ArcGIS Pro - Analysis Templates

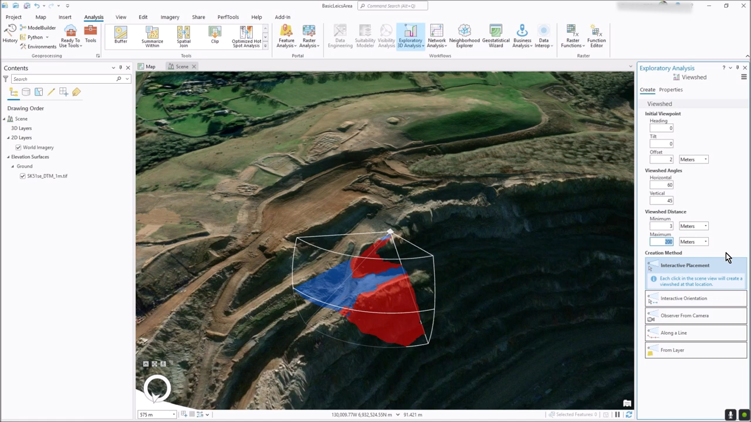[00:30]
that's just using whatever the defaults are now we may change some of the parameters so it's maximum 50 meters and a heading of 45 and then I can get rid of that one and then create another one there maybe another one over there that sort of thing so I'm doing various view shed analysis but actually and but I'm repeating this and I want to save it so with the three bars here just click add new template and let's call this my